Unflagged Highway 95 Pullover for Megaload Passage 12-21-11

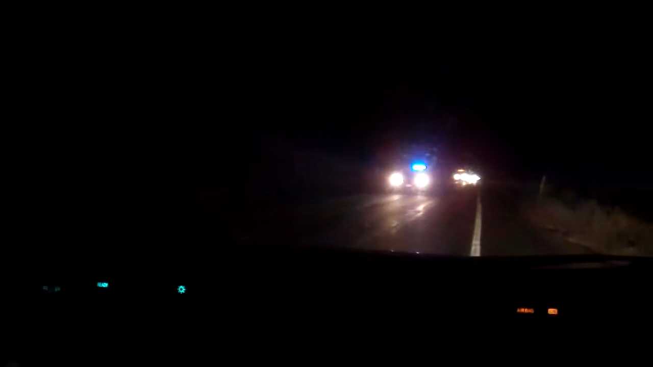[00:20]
Megalode's coming by and we're parked halfway over the white line on a two-lane section of Highway 95 up near the substation that's just north of Potlatch. And this is the load going by here.